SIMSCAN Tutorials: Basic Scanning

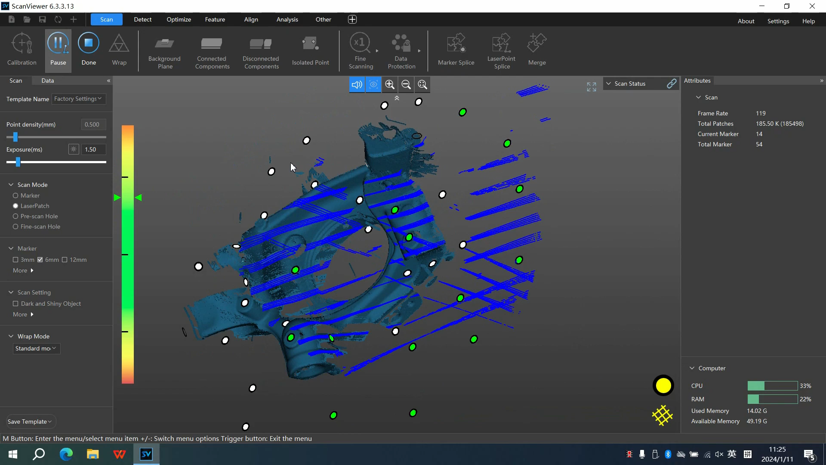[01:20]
Scan the work part from various angles and you will find the scanning process smooth and efficient,
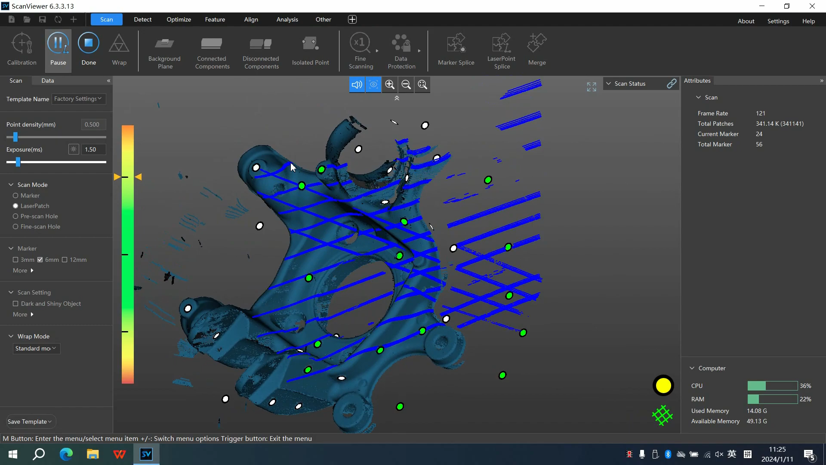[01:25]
thanks to SimScan's read up to 2.8 million measurements per second.